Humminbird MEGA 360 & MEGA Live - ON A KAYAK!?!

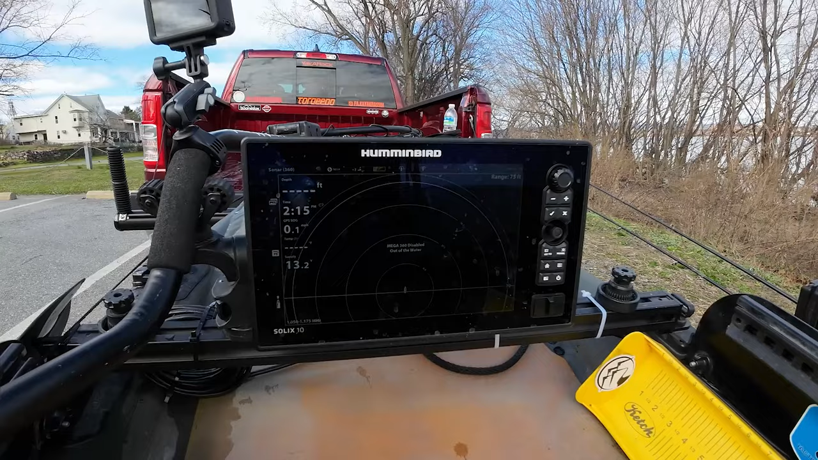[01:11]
the bracket directly onto the bar because it is it's low and far away
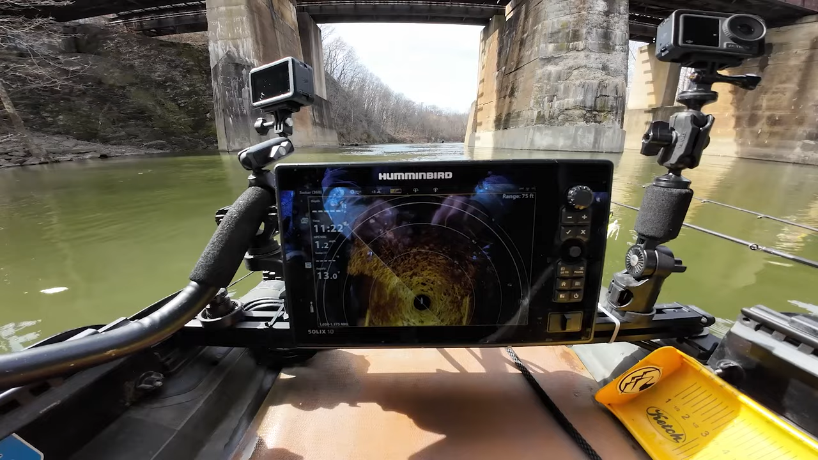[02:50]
the bottom structure here if you can see that right there that's that's a bridge pier over to my left that's a bridge pier over to my right this is the corner of a bridge pier up in front of me and
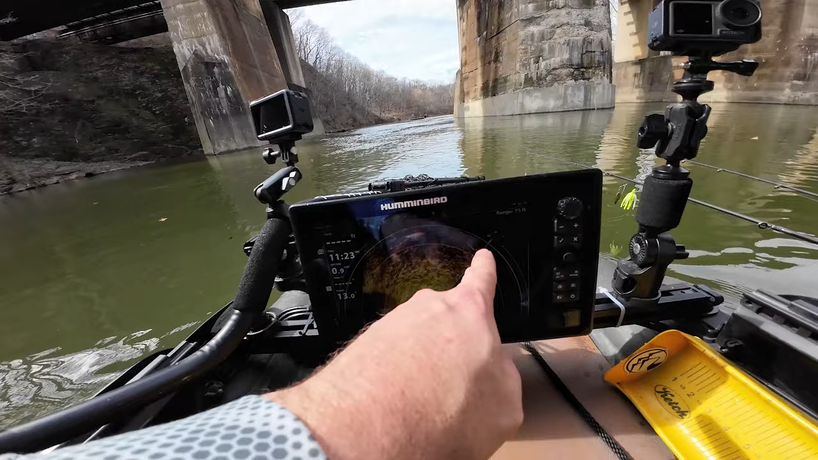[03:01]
this is the corner of a bridge pier to the right of me so to kind of give you an idea that's the left bridge
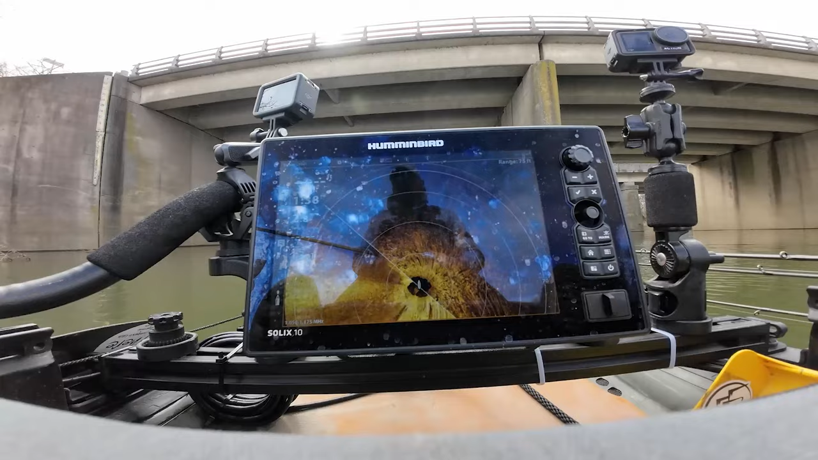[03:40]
all right so you're seeing right now it's basically shoreline beside me there is a a bridge pier over here but this is real shallow
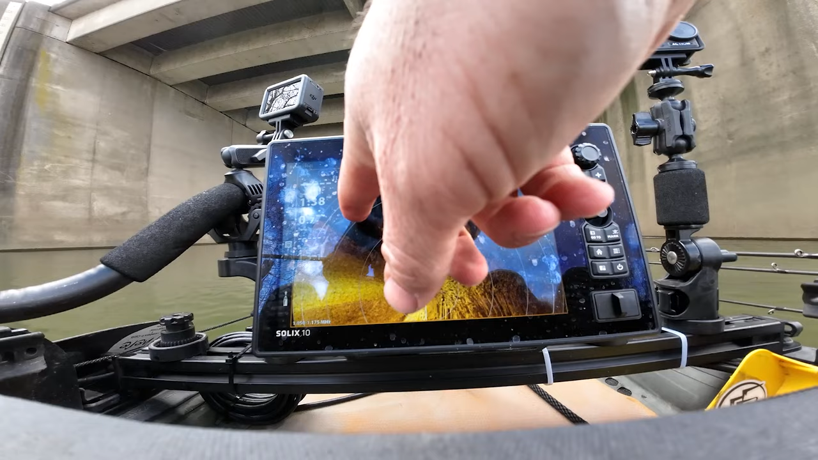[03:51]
so that's the bridge pier directly over here um what's in front of you is you're actually looking at some shrub brush that's what these are right here um and then this right here is the other bridge pier that is right over here so you get a clear view of what's in front of you here um you know showing you exactly what's there which is really cool and i really i like the 360 for that reason um more so than
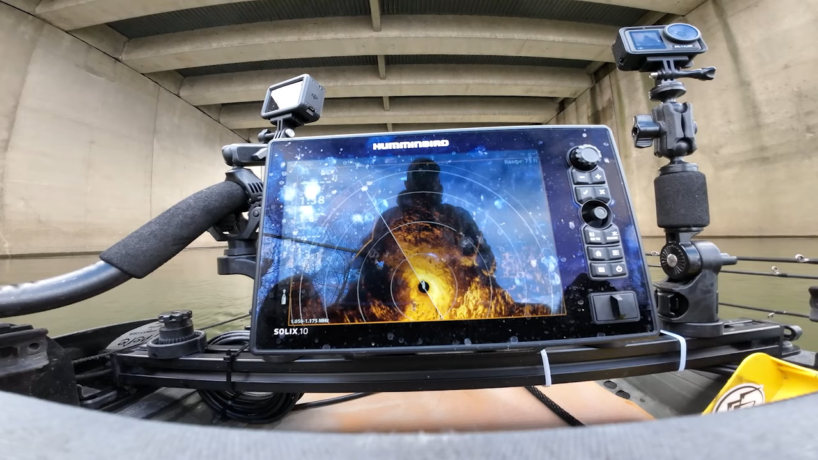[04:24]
i feel like my 360 might be off a little bit i might need to turn it back to the left
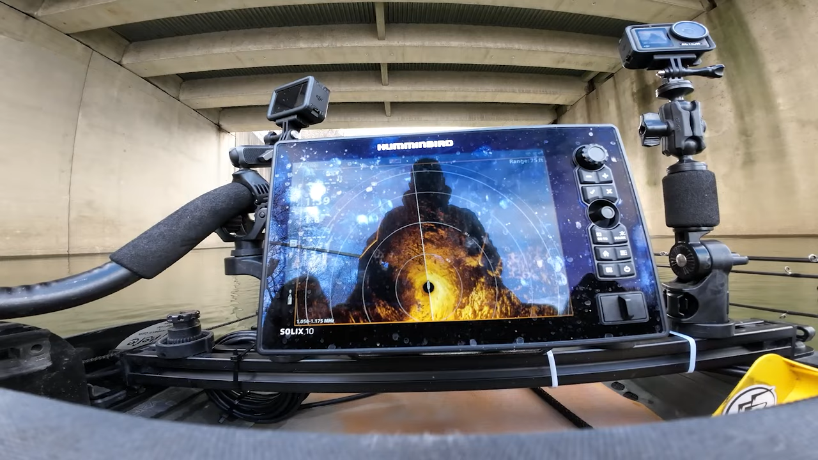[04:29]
um but i like the 360 a little bit better for you know the kayak versus you know your side imaging i would prefer to
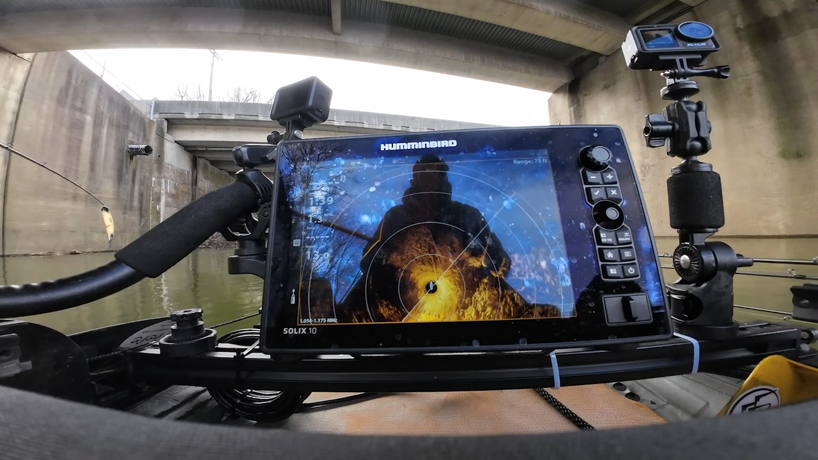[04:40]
have 360 imaging over side imaging in my opinion yeah so that's the bridge pier to the right and the bridge pier to the
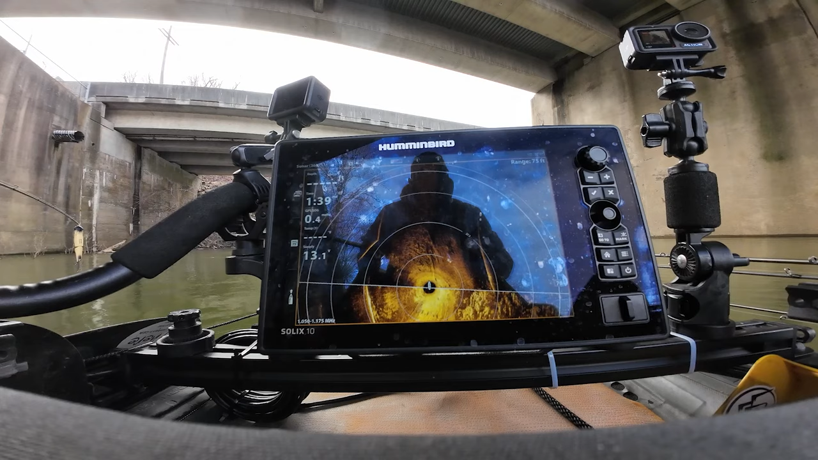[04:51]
left i'm going to sit still for a second and see if it kind of well the wind's going to dictate that but i'm going to sit as still as i can and see if it kind of starts showing a little bit more what's there um and i i haven't really tweaked the settings with this a whole lot i'm just i'm still in the process of learning it to be honest with you
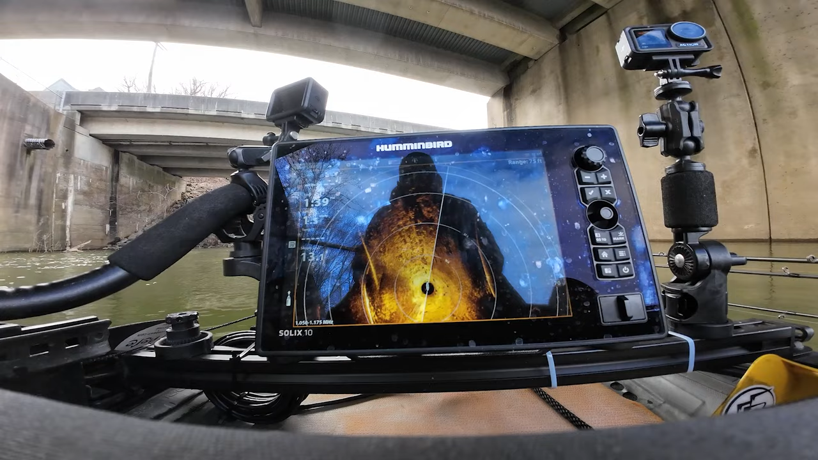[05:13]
yeah so there's the bridge pier on the right
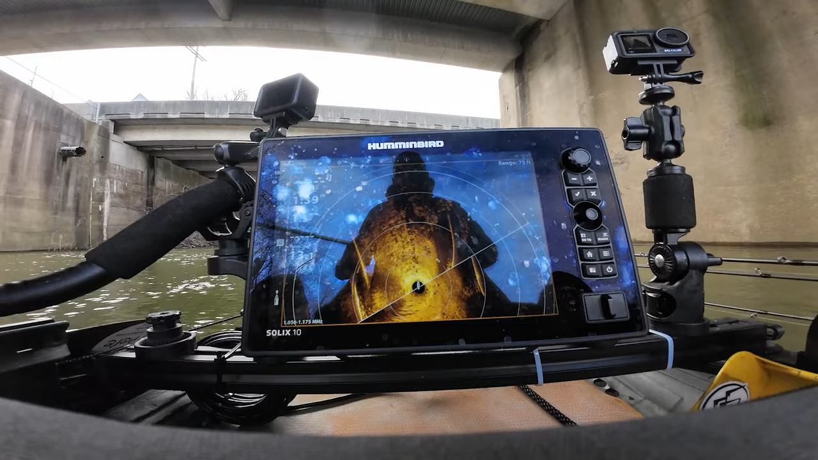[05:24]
i'm gonna put this back on megan live
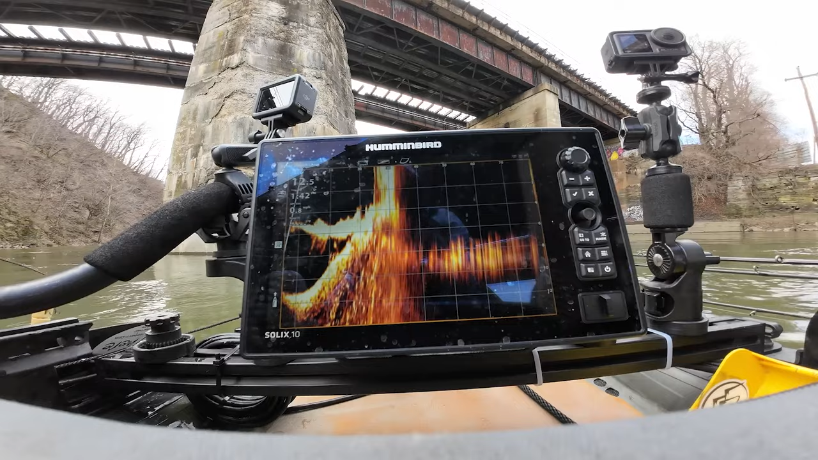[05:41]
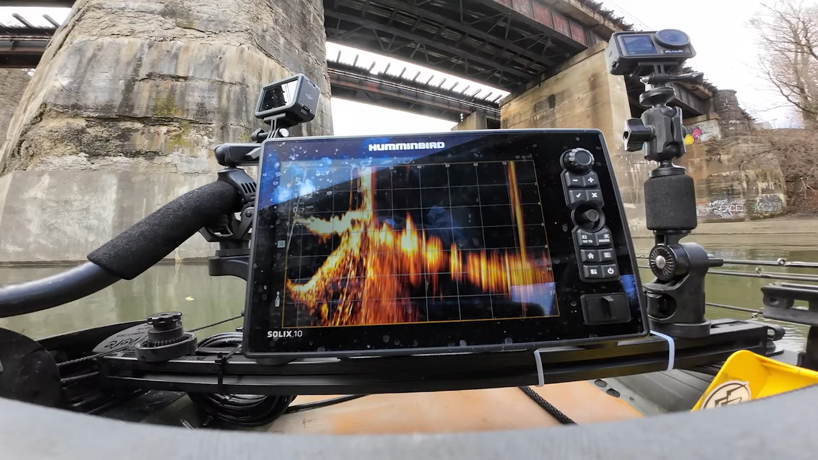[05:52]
all right so that's the bridge pier right there coming in the frame
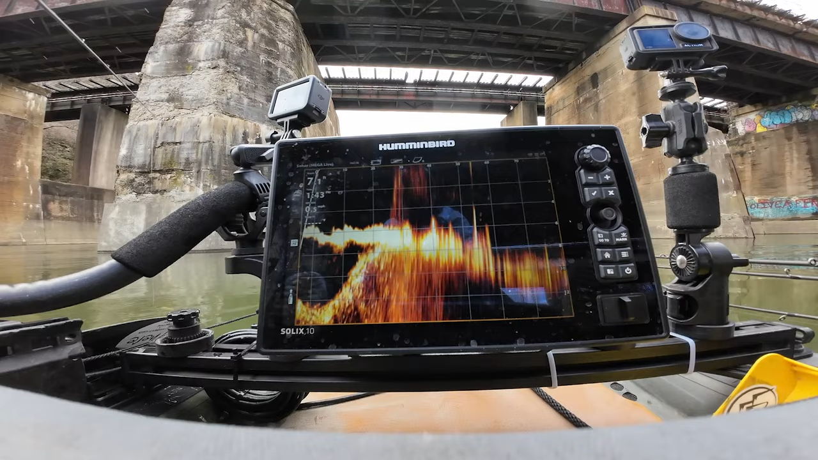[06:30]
that one's a little bit more difficult because of the because the bridge pier was there that's a fish right you can tell that that's 100 fish so if we were to
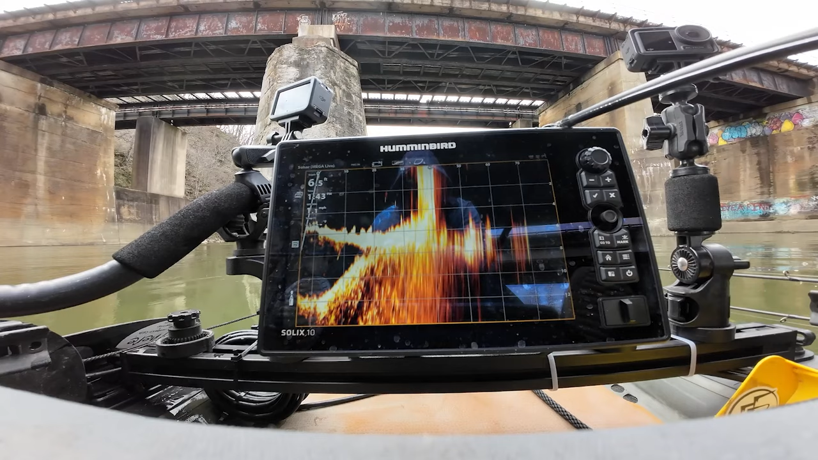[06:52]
there's a spinner bait right there at 20. i'm gonna drop it down there to see if those are actually fish and they're not probably just rocks
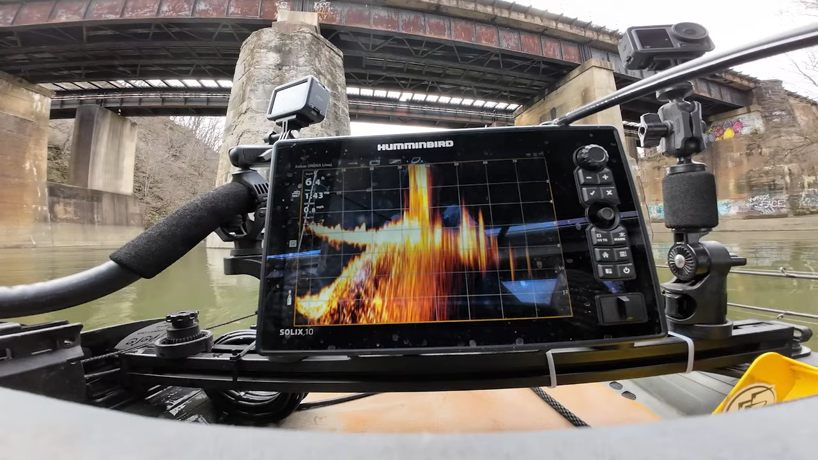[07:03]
sometimes if they get real close to the bottom there you don't have that target separation if they're really on the bottom so that's the opposite bridge pier across from
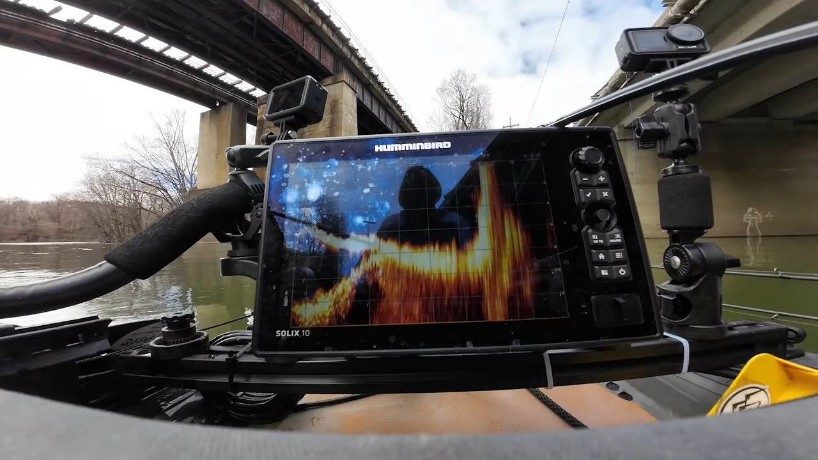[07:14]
me it doesn't look like there's anything laying in there so